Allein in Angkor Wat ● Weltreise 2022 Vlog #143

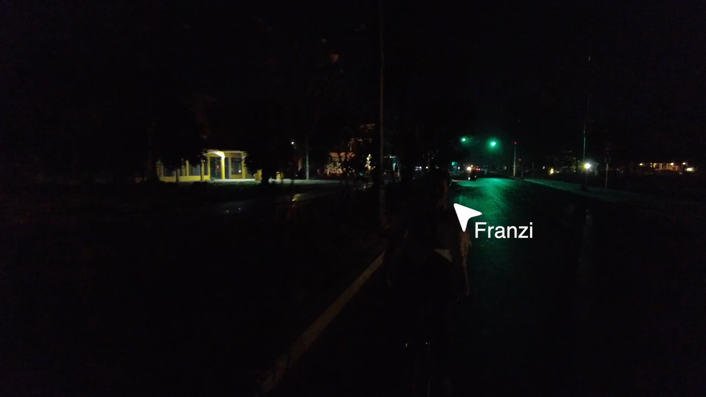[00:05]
Und wir fahren mit unseren Leihfahrrädern ohne Licht nach Angkor Wat zum Sonnenaufgang.